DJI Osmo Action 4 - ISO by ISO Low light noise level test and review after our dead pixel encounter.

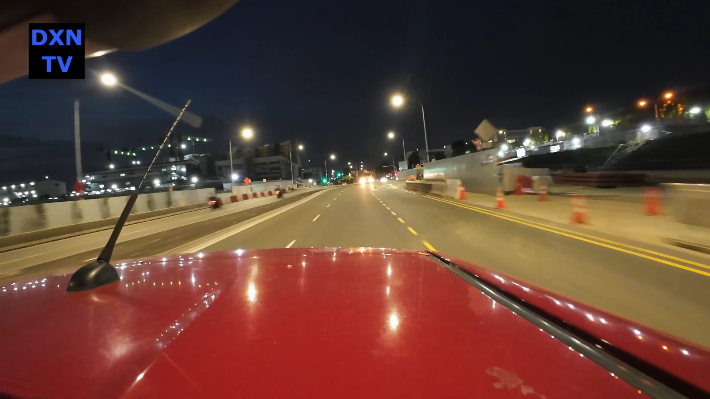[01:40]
While checking out the footage, we want to rant about the hot pixel issues.
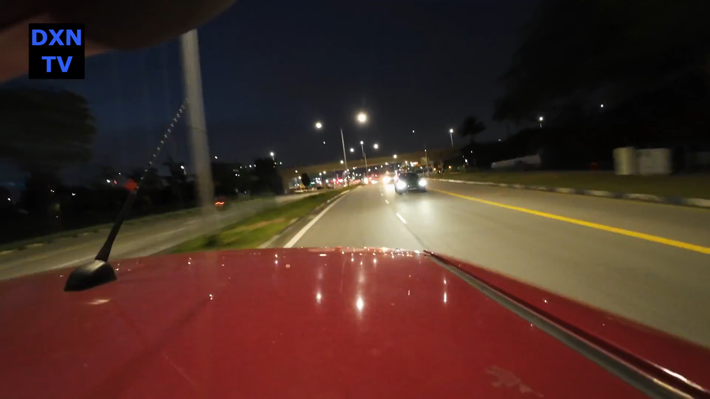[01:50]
So far, we've gotten another owner, who came back with their own test. She mentioned that there are indeed hot pixels during long shutter exposures with their units too. Instead of doing a time lapse, the quickest and simplest test is to use photo mode. Set the camera to ISO 100 for the least sensor noise, set a long exposure timing of about 10 to 30 seconds, cover up the lens, and take a still picture.
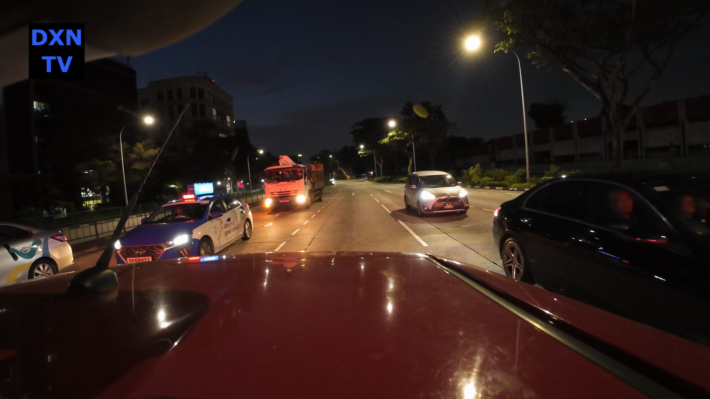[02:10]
Let us know if you unit have the problem too. The rest of the shots are all taken during a walk jog to test out how and when the motion blurs will occur. ISO 12800, 1 over 50